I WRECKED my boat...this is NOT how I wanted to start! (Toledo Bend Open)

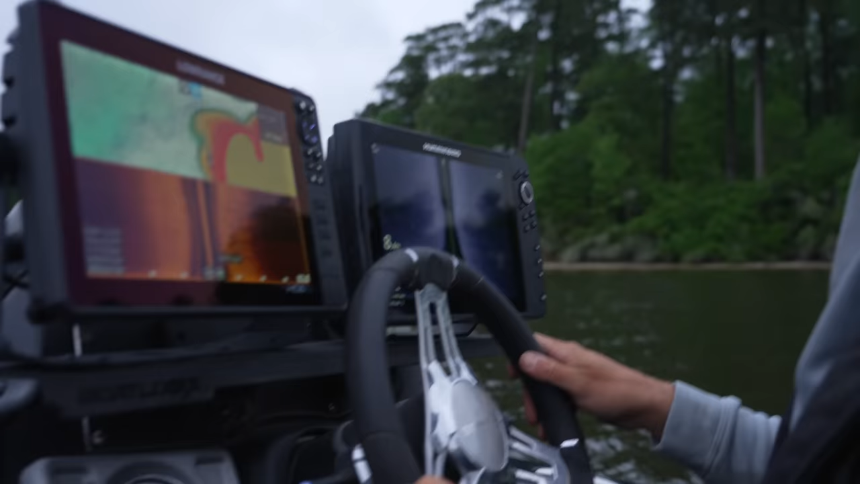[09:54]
So that's the type of that I'm looking for right now that the shad will spawn on are these points,
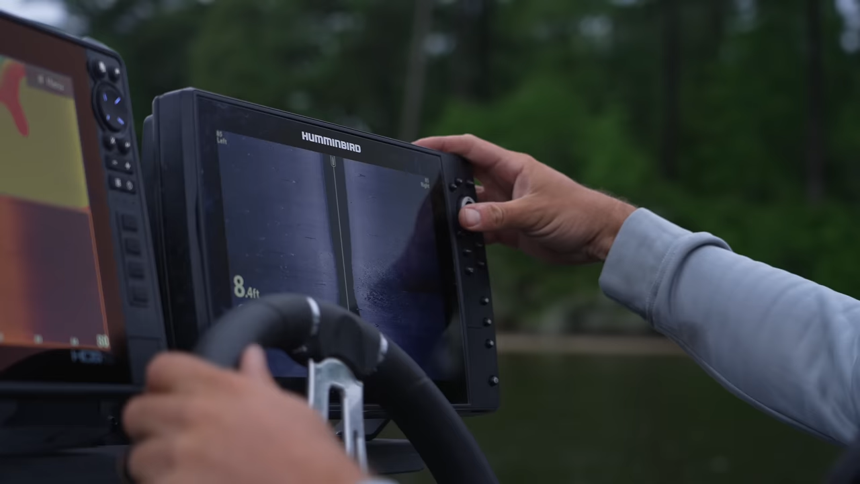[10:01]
On screen: depth 8.4 ft
these shallower main lake points where you have nothing, flat bottom,
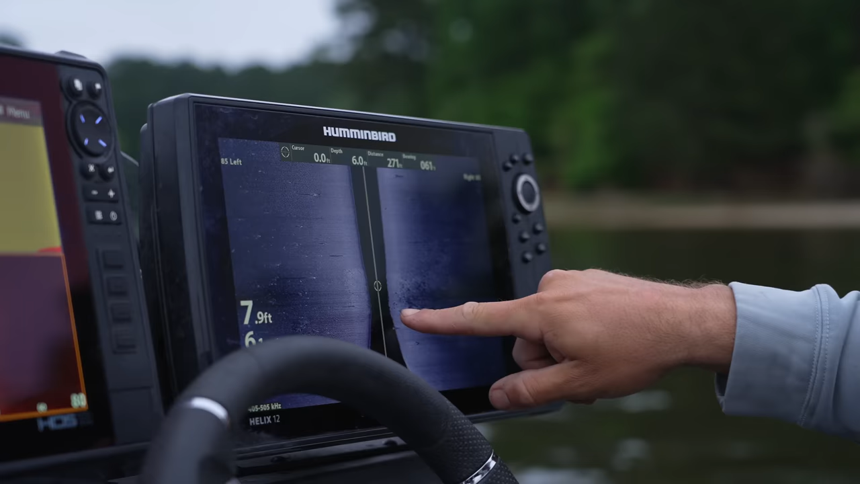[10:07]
and then comes right up to this hard clay type points. That's what I'm talking about a lot when you guys hear me talking about clay points and hard bottom points and stuff,
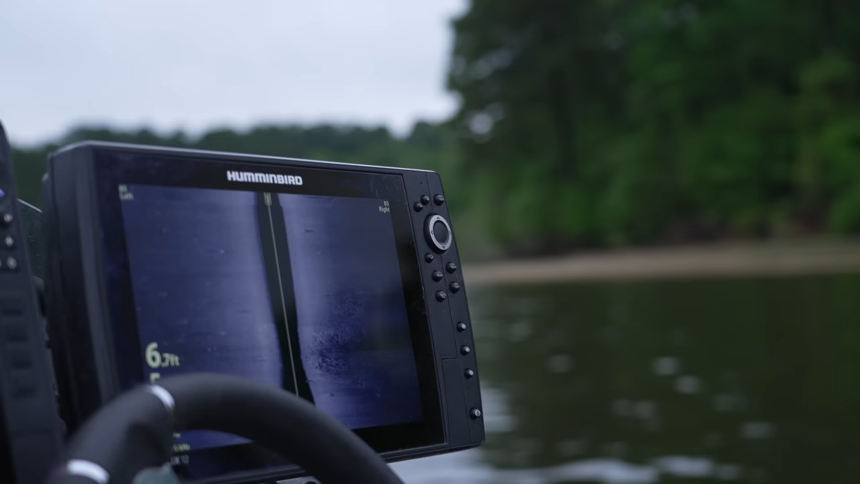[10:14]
On screen: depth 6.7 ft
and they'll get way up shallow on them too.
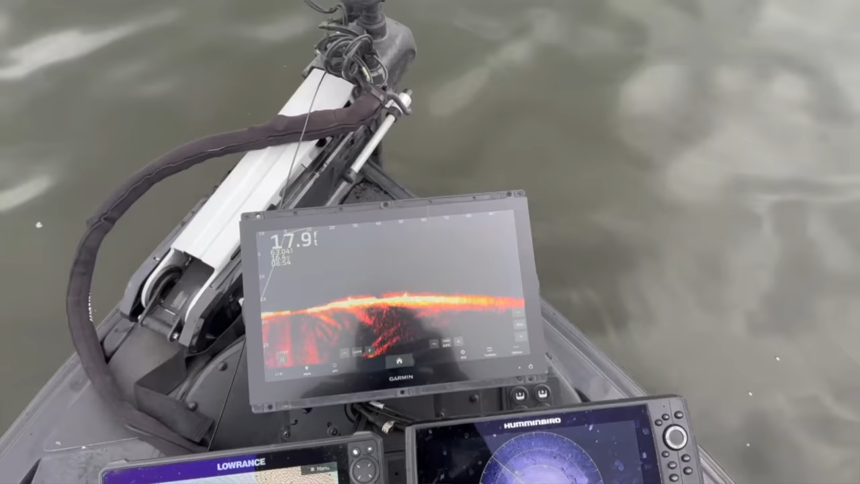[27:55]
Well, we've been scanning and fishing around for about an hour and a half, 2 hours, and I found something that's really interesting.
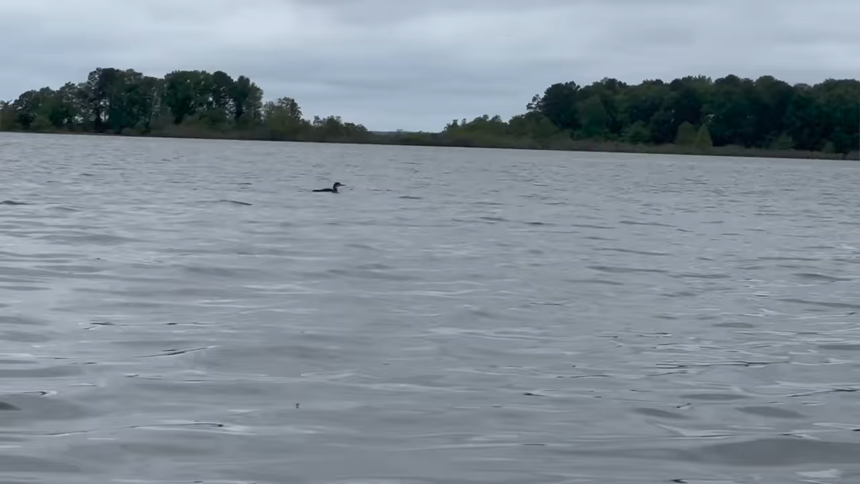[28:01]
It's not a fish catch or anything, but I think you guys can take from it. My little cue from nature is no longer here.
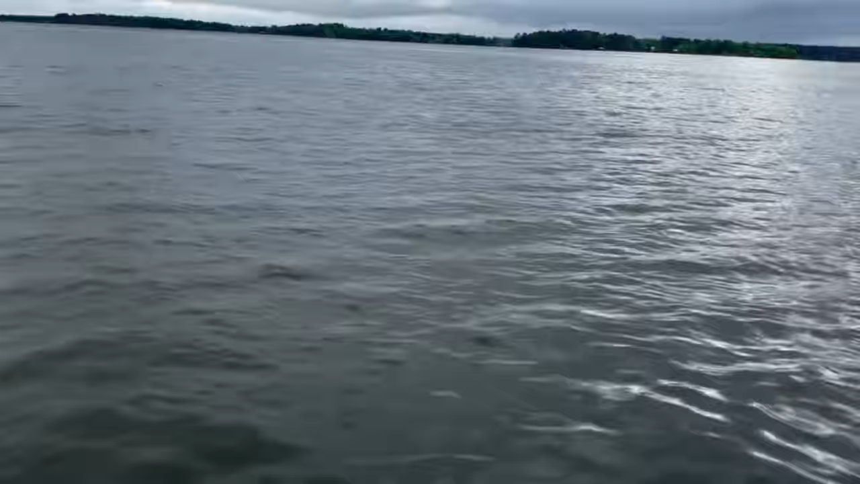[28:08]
He is down eating what I'm about to show you. So taking a look at the screen,
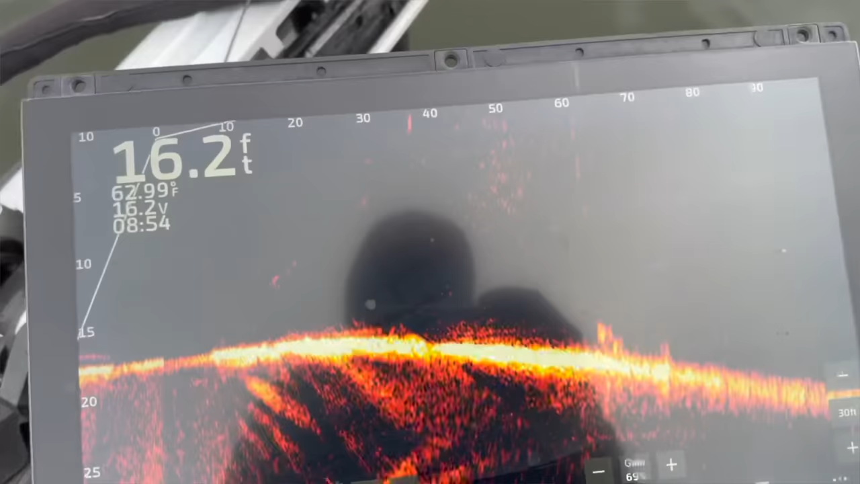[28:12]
On screen: depth 16.2 ft, water 62.99°F
you're not going to see any big bass or any schools or anything going on, but you're going to see a lot of this stuff going on.
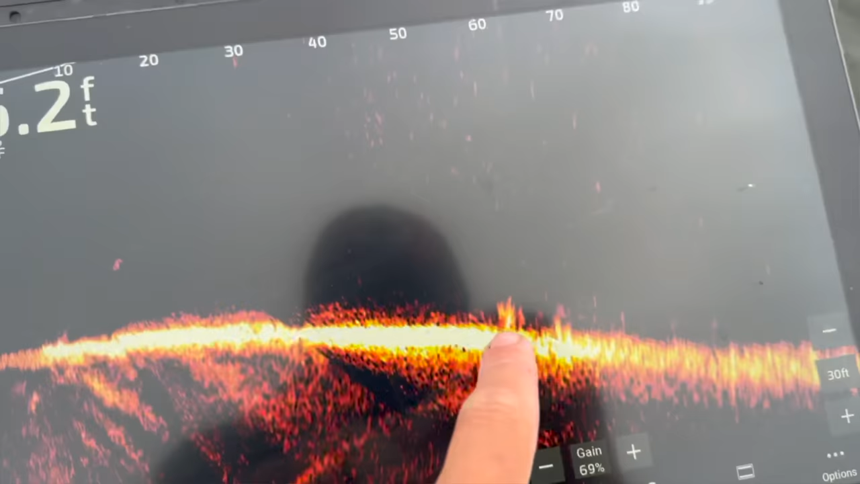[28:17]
And to an untrained eye, some of these marks down here would look like a stump or, I don't know, a catfish or something like that. And some of them might be, but the little cue from nature I'm talking about is a loon.
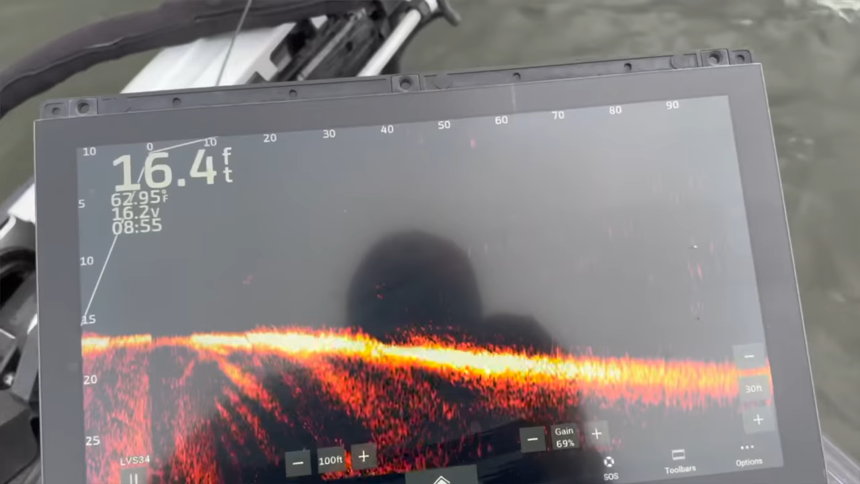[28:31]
On screen: depth 16.4 ft
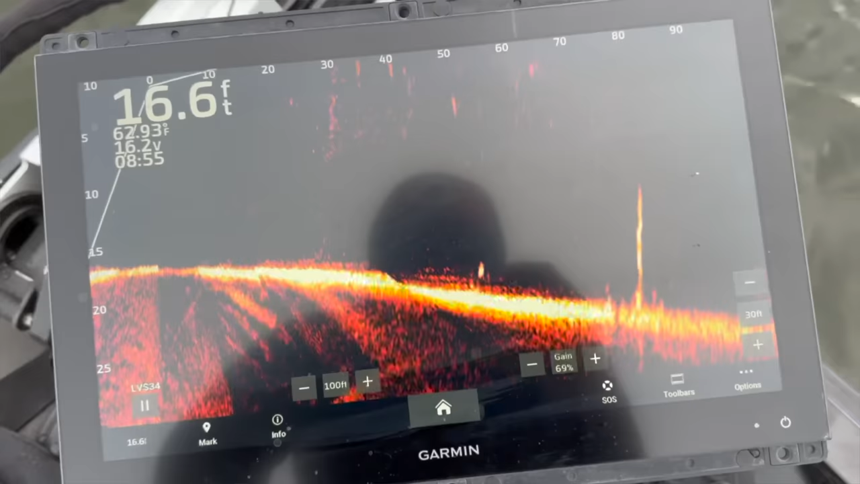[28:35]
On screen: depth 16.6 ft
And as you guys know, loons are bait fish eaters. And so I'm out on this big long point in the middle of this cove,
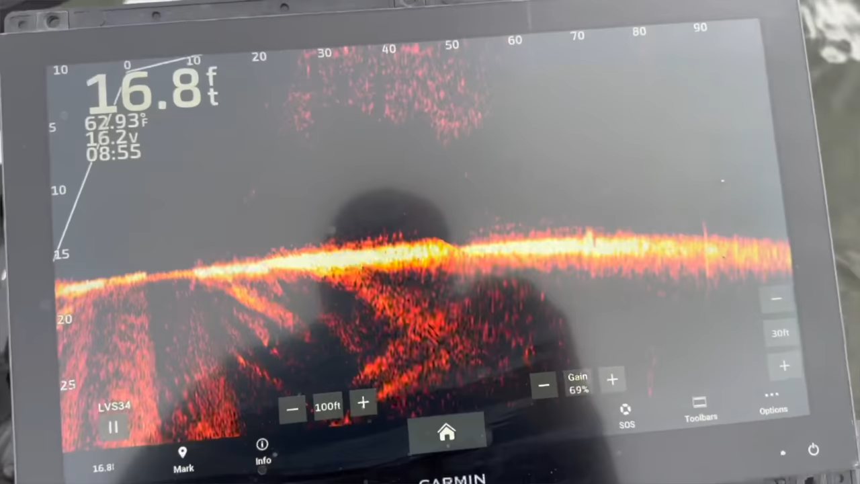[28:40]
On screen: depth 16.8 ft, water 62.93°F
and I'm seeing a ton of shad down there. And not just any shad, that might actually be a bass up there, a gar or something.
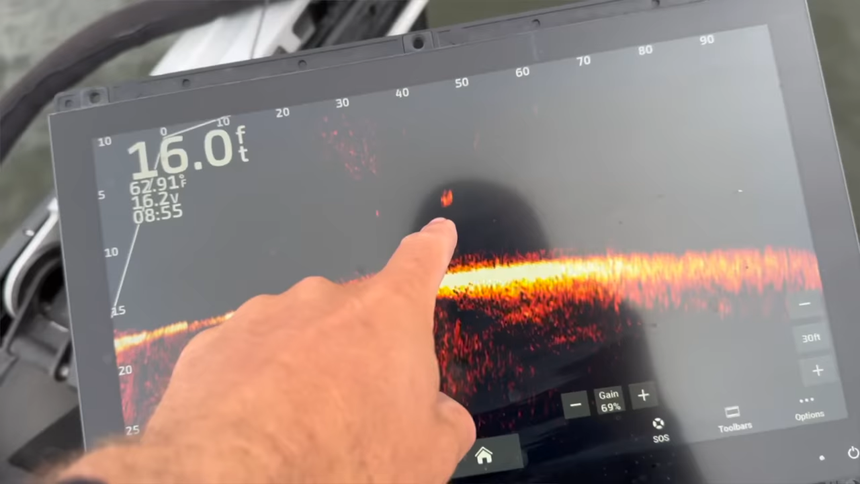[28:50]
On screen: depth 16.0 ft
But these shad that are down here spread out bigger on the bottom are gizzard shad. And that's why there's a loon.
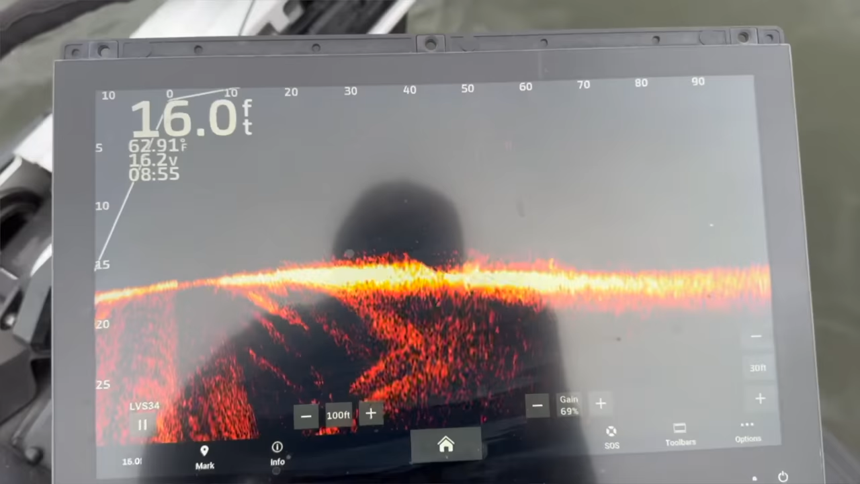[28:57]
On screen: depth 16.0 ft
You know, loons and cormorants eat bait fish, they eat the shad.